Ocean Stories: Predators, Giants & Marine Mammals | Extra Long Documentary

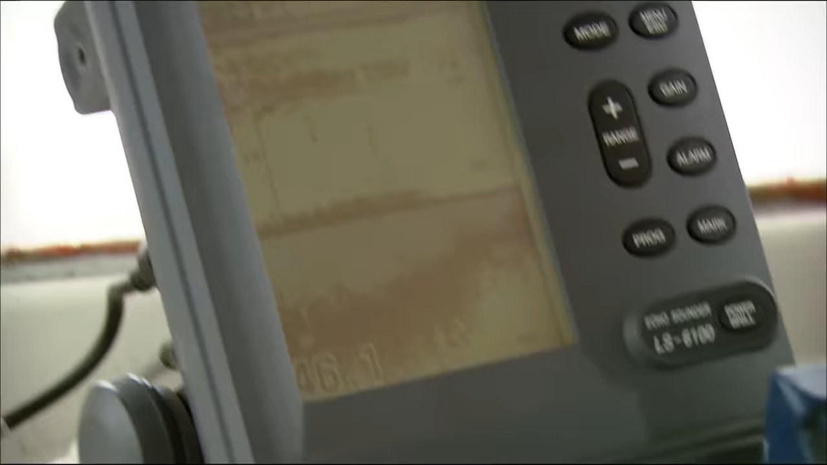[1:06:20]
Close to the island, the ocean floor drops away steeply.